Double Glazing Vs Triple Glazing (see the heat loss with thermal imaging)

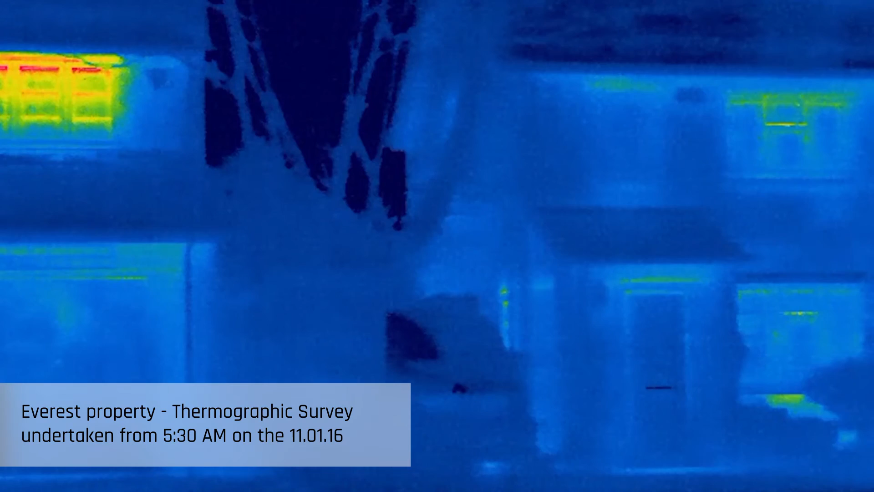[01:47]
with Everest window installation the comparison property.
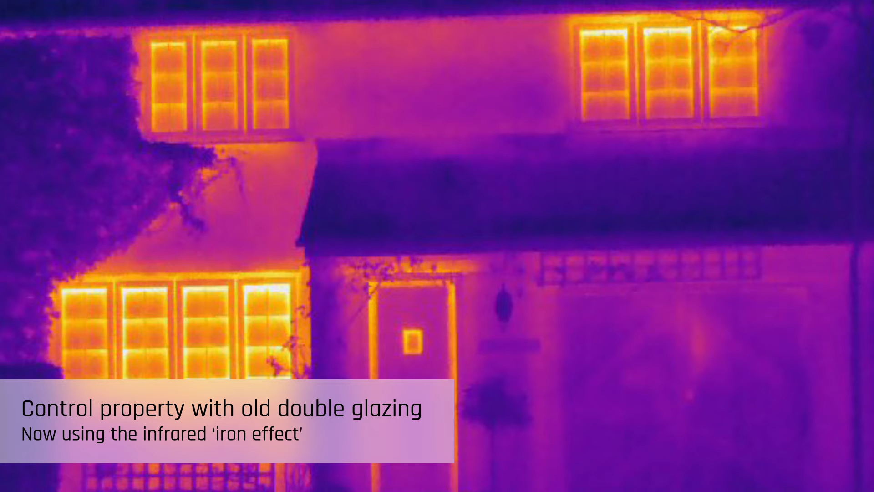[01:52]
In this instance the internal environment of the property was warmer than the external environment and therefore we were able to
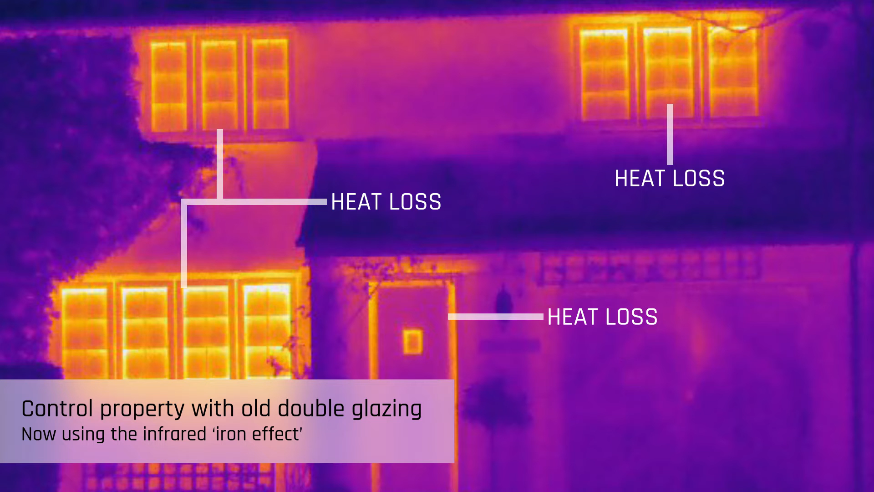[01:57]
externally assess areas where thermal bridging and heat loss were occurring.
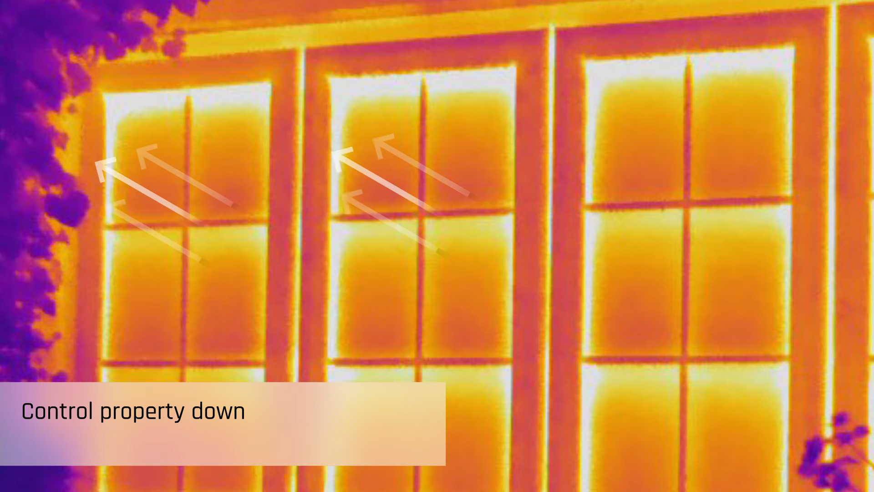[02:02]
In these thermal images we are particularly interested in brighter colours as these represent hotter temperatures and can highlight areas of heat loss.
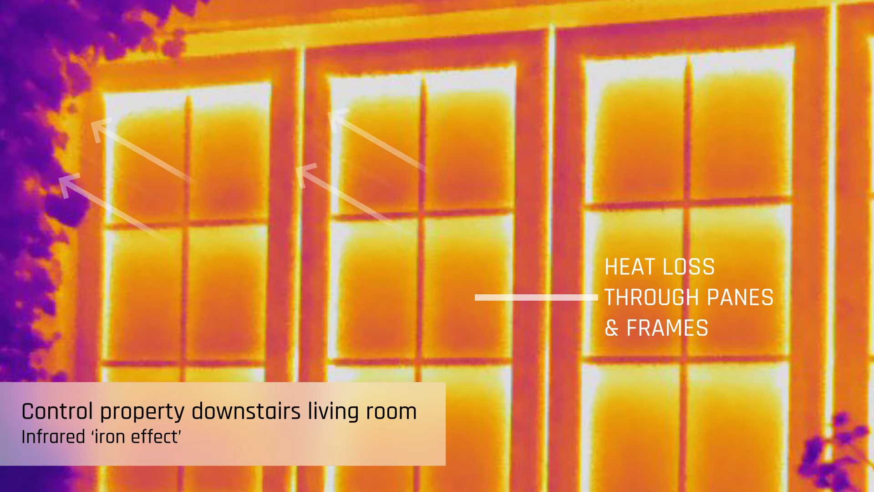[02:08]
The bright yellow colouring of the standard windows in Woodbrook demonstrate the windows,
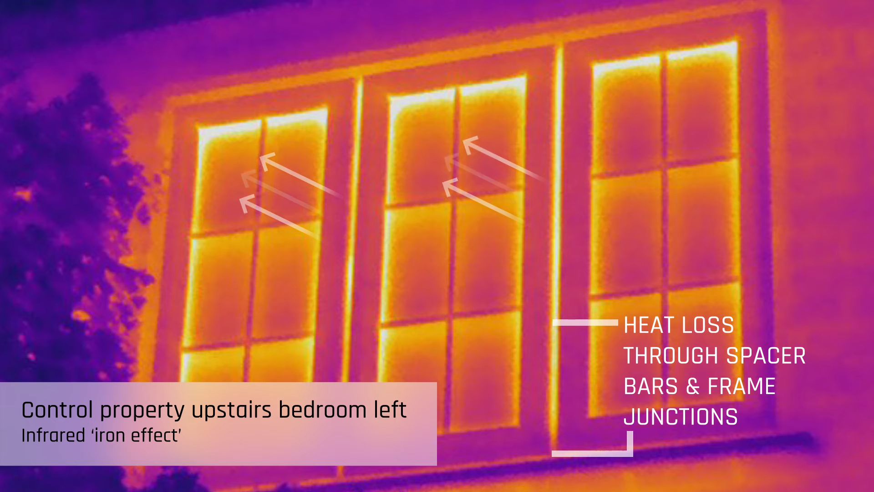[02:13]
window frames, window frame junctions with the walls,
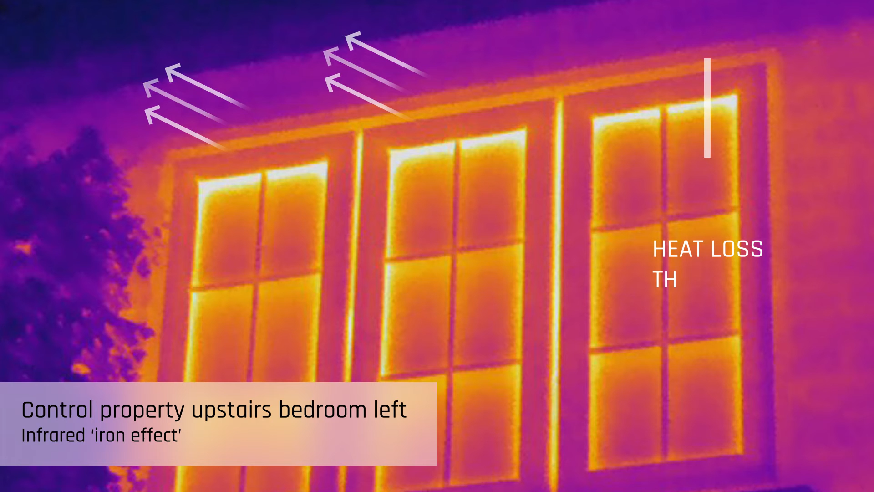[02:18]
spacer bars and eaves are all leaking heat.
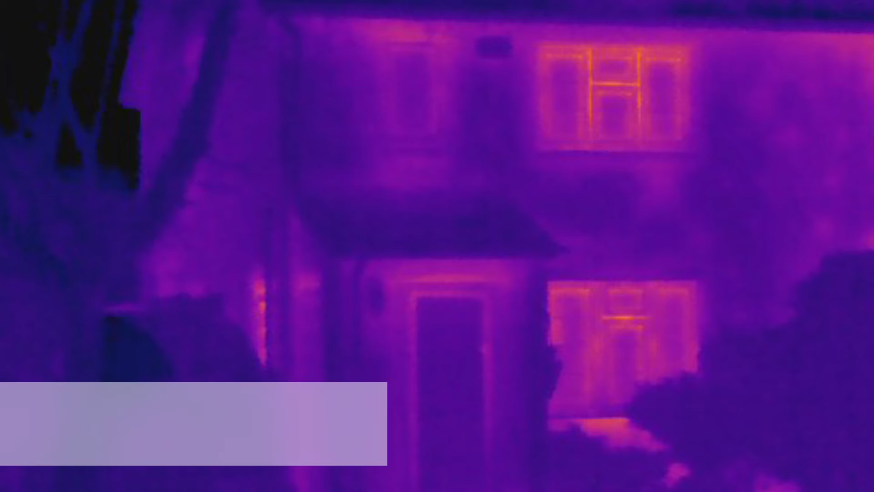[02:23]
The dark purple colouring of the central window panes of the Everest windows in Briar Cottage
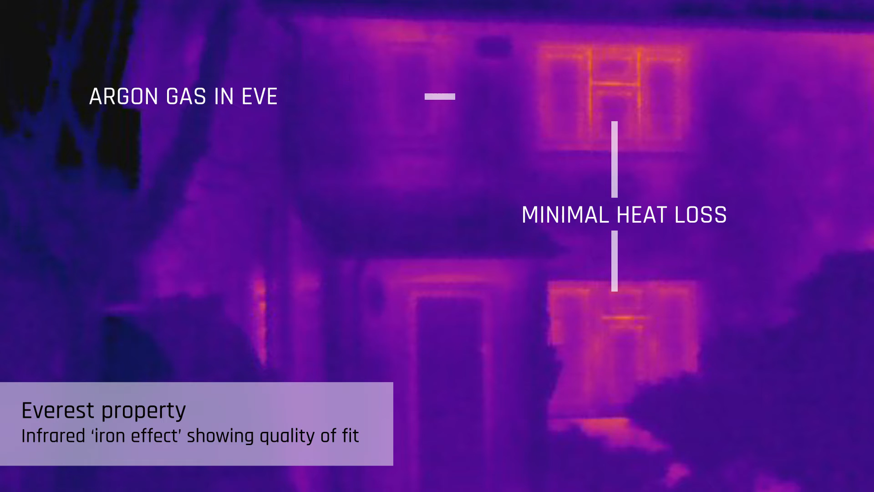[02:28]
demonstrate thermal efficiency matching the front elevation wall.
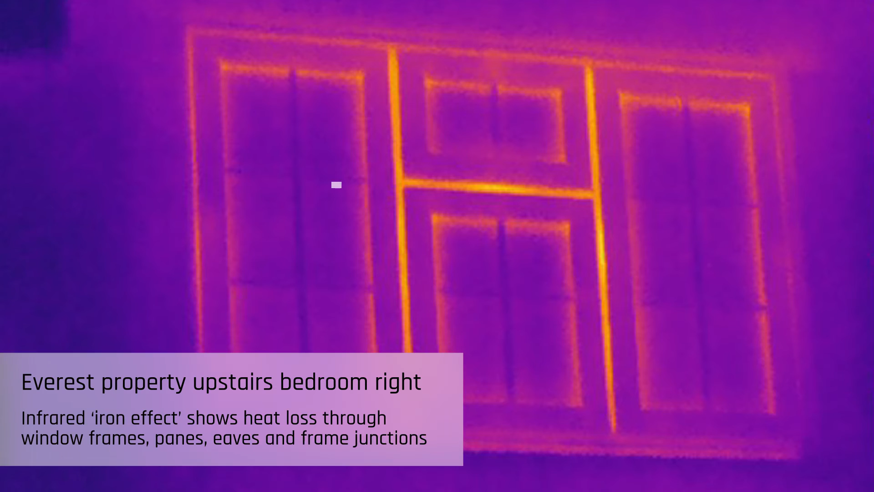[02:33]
The survey findings demonstrate only slight heat loss from around its window frames and panes with little to no
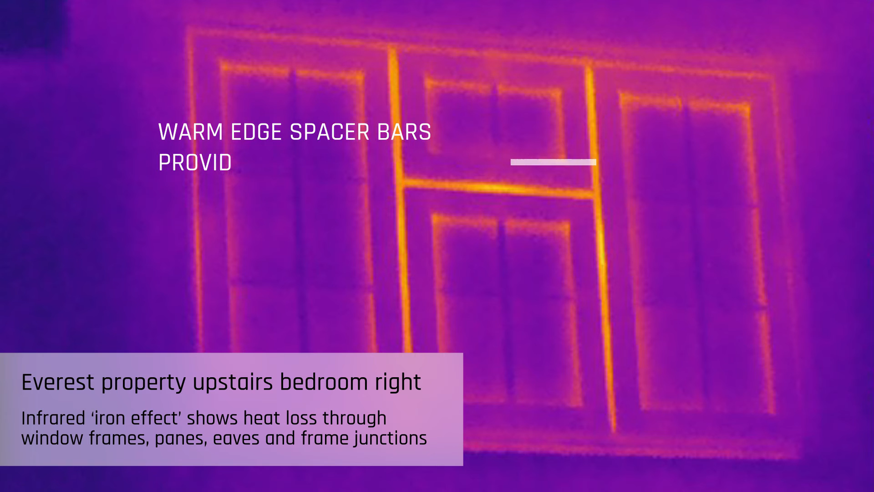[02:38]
thermographic differential shown in the centre of the panes.
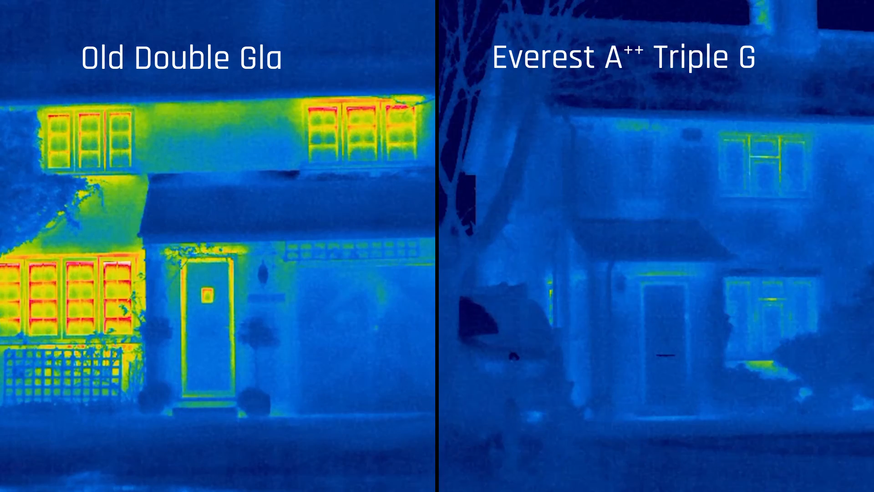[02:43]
Qualitative comparison of the two properties demonstrated that the Everest window system greatly facilitated energy retention and would therefore play an important role in the reduction of the future heating costs of the property. In these thermal images we demonstrate that the Everest window system is a bold move toward achieving as close to absolute energy efficiency continuity as possible.
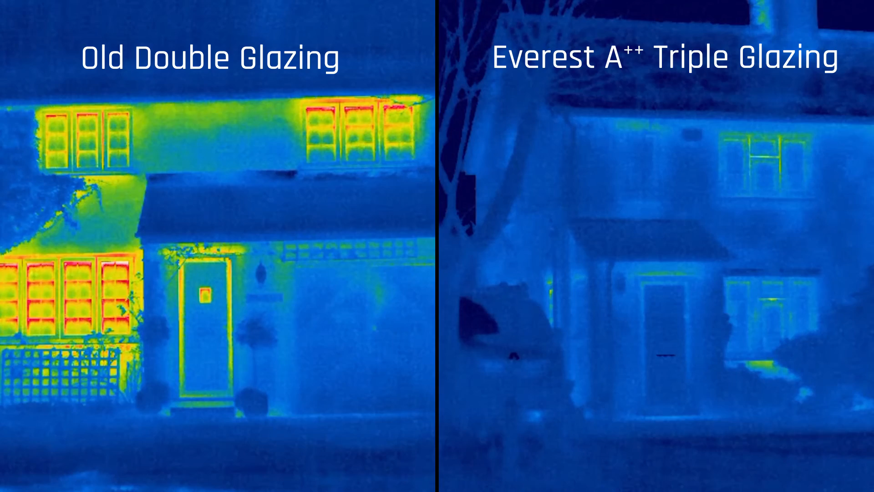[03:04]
So there you go an independent thermologist did you know they existed but he did prove that these new Everest triple grazer windows really are top-notch